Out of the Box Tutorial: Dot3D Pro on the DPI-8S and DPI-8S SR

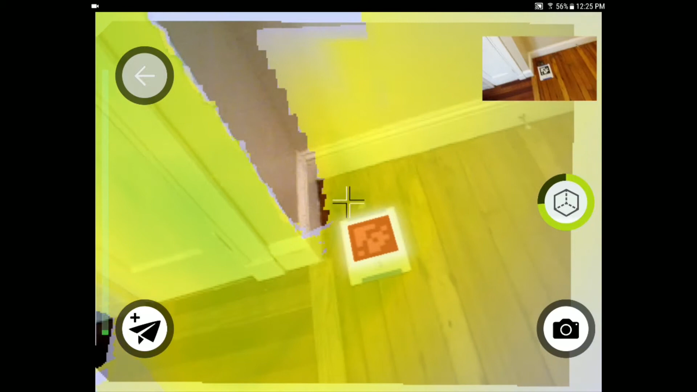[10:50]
You'll notice that April tag turns red which shows that it has been recognized in the software and I want to make sure I turn it red again when I return back to the end of my scan. So we're just going to do a very basic sample scan here of this residential space.
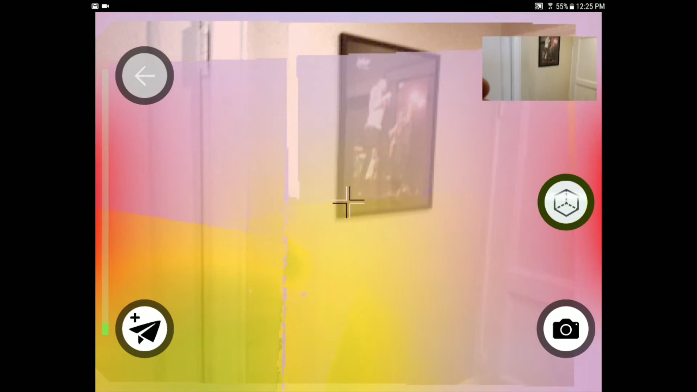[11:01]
The range on this device again is 2 to 12 feet whereas the DPI SR is a one to six foot range.
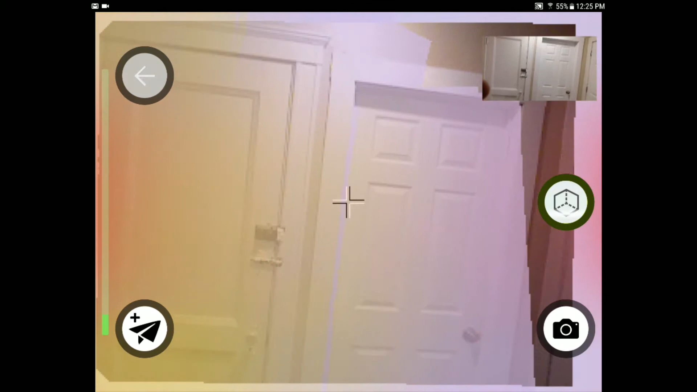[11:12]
So this is definitely the preferred device for scanning rooms and larger spaces where the DPI 8S SR will let you get a little bit more discrete detail and close proximity scanning on components objects and really tight spaces.
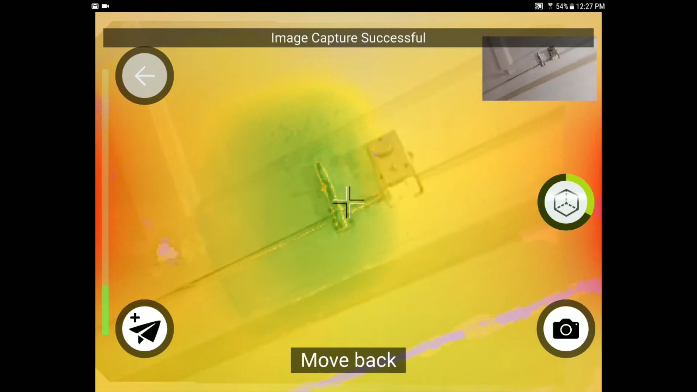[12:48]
You always have a preview on the right so you can see if your fingers are getting in the way as well.
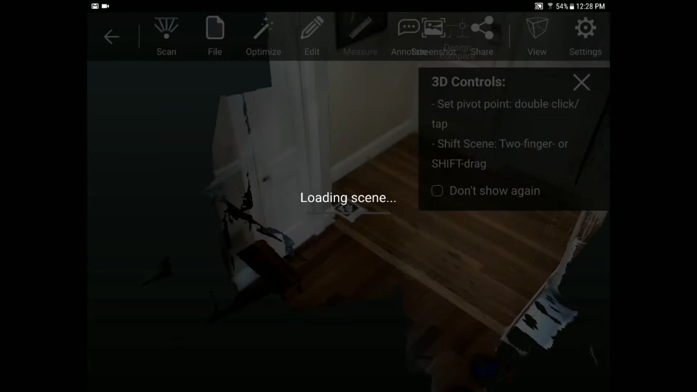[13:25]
As you see we have a couple cues here on the 3D controls that help inform the user while moving throughout the scene.
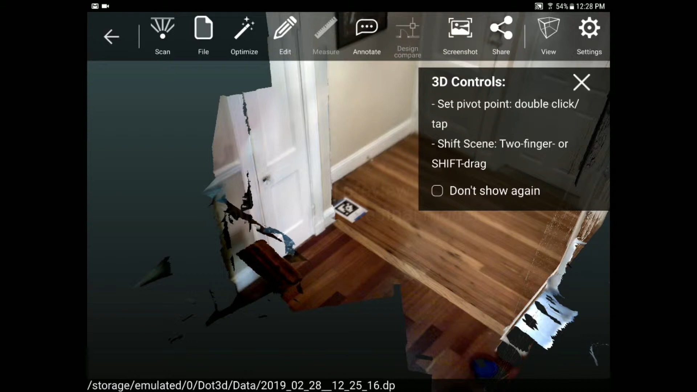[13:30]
Double tap to set your center of rotation and
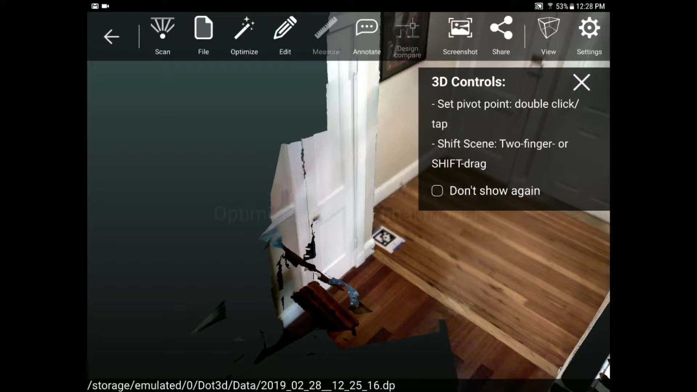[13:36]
move your scene with two fingers very easily. You can also also of course zoom in and out by pinching.
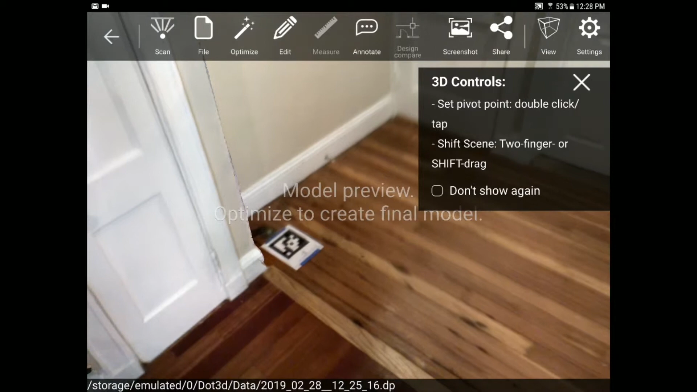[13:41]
We're going to go ahead and click don't show again and close out of that now that we know what we're doing.
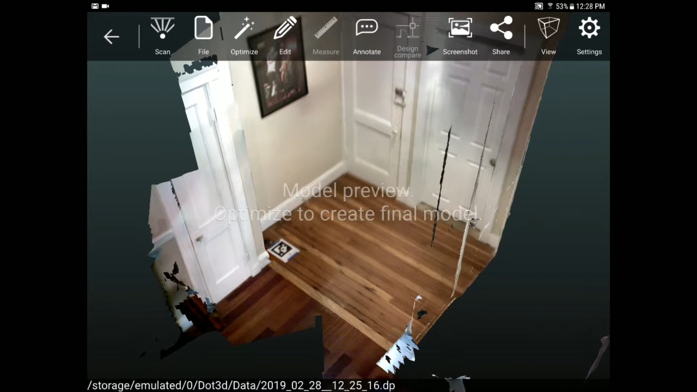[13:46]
So this is the photo rendering of our data.
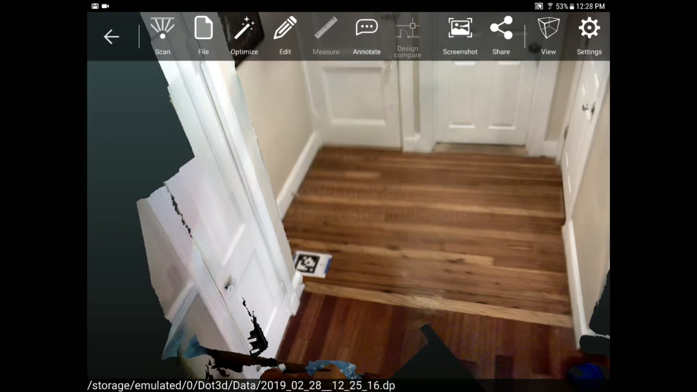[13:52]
You can toggle at any point between the photo rendering and the point cloud view from the view tab. So you have surface and points and depending
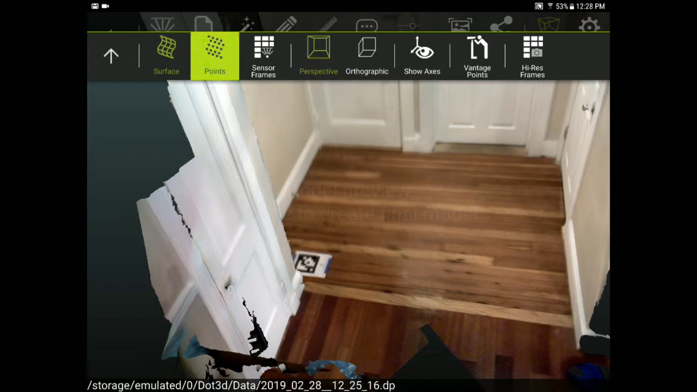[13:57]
on what you're looking at personal preference or what you're trying to see you're going to want to toggle back and forth between those.
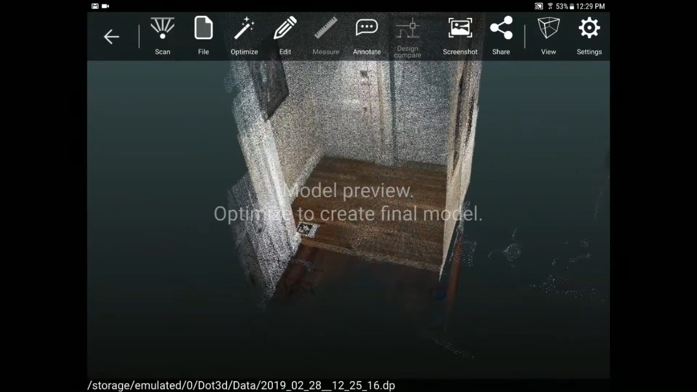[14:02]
Now again this is our unoptimized data so before we move forward with this the next step is always going to be to optimize. This doesn't necessarily have to be done on the tablet in the field.
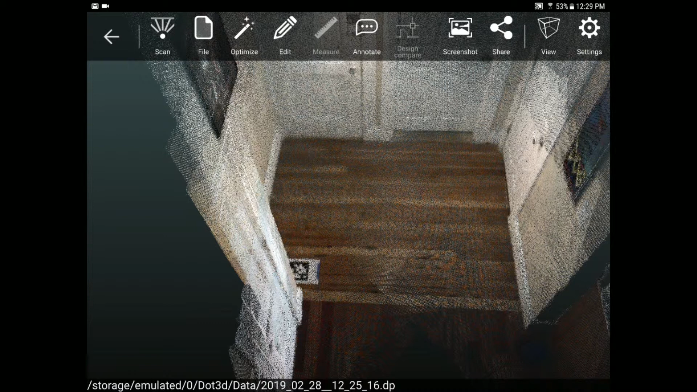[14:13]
If you have dot 3d edit back on the pc you can save time and battery life by doing it there but in this case let's just do it very quickly here on the tablet.
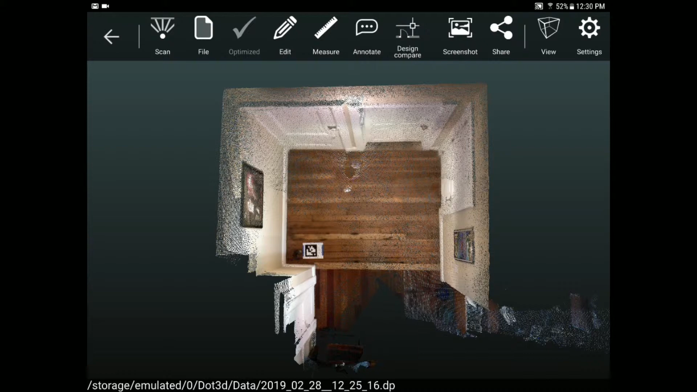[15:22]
Now that our optimization is finished you'll notice all the data looks a little bit crisper brighter and cleaner everything's been cleaned up very very nicely and we can go ahead and move forward with our scan that's ready to be edited and exported on and off the tablet. So I'm going to move through some of the editing and annotation functionality here very quickly we'll be releasing more and more videos going forward with more detail on each of these functions. So the first thing that I usually do is set a coordinate system to reference my data. This can be any known coordinate that you want to reference based on a larger model or another scan you're going to be registering to or it can just be a simple 000 point to reference your scan and make sure it comes in upright elsewhere.
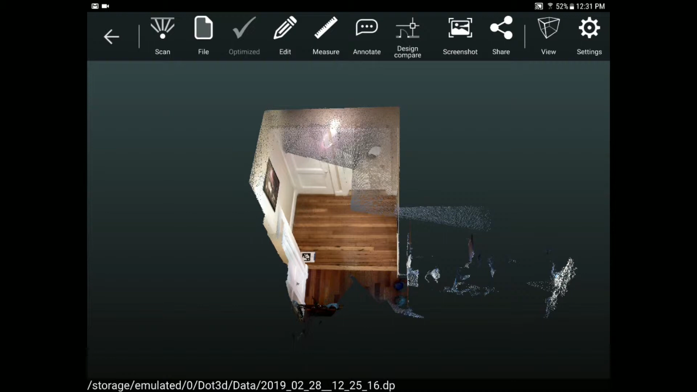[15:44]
That also assists with measurement as well. So I'm going to go to edit coordinates and that will allow me to set an XYZ system.
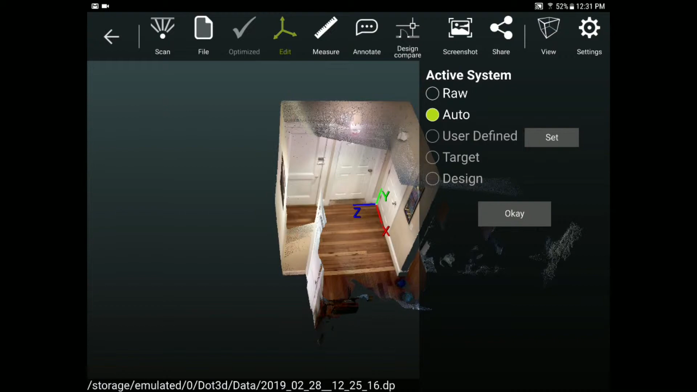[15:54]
This is what was auto detected by the device you notice the y axis is going up
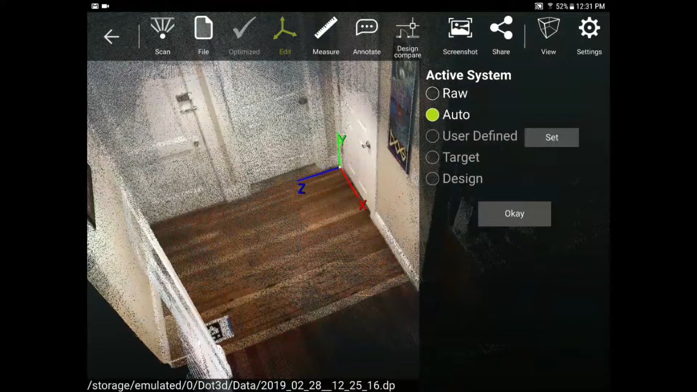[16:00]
we want to make sure first and foremost that the z axis is going up so I'm going to do set and
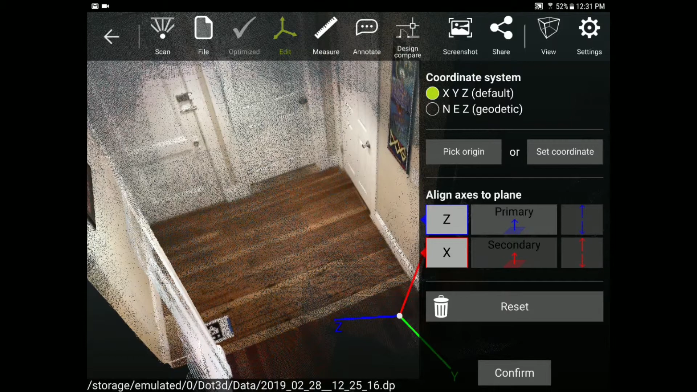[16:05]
pick origin to set a new 000 point in my scan.